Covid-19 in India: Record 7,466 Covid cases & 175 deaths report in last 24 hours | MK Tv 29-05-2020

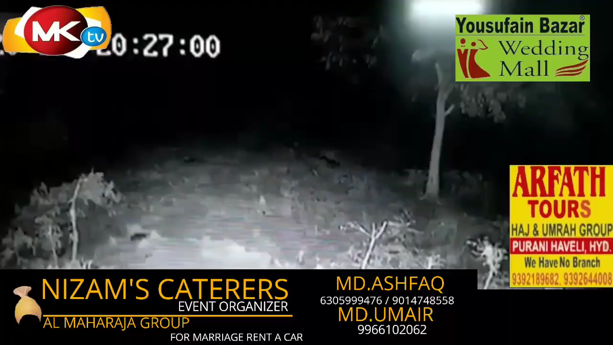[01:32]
راجدن نگر میں دوبارہ سے تیندوہ دکھائی دینے سے مخامی عوام میں خوف و حراس کا ماحول چھا گیا جے شنکر اگریکلچر یونیسٹی کے احاطے میں تیندوے کے چہل خدمی کرنے کی تصاویر سی سی ٹی وی کیمرے میں خید ہو گئیں جس کے ساتھ ہی وہاں پر موجود سیکیورٹی عملے میں خوف کا ماحول چھا گیا واضح رہے کہ اس علاقے میں گریہ ہانس پولیس تربیتی کیمپ موجود ہے اسی وجہ سے مختلف علاقوں میں سی سی ٹی وی کیمرے نزب ہیں پولیس نے اطراف و اکناف کی عوام سے اپیل کی ہے کہ وہ محتاط رہیں
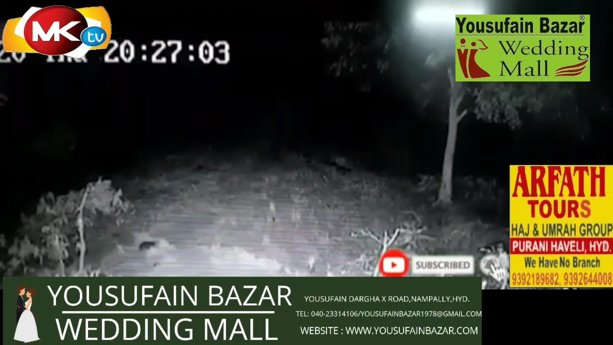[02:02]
جمعیرات کی رات نو بجے تیندوہ اس علاقے میں گھوم رہا تھا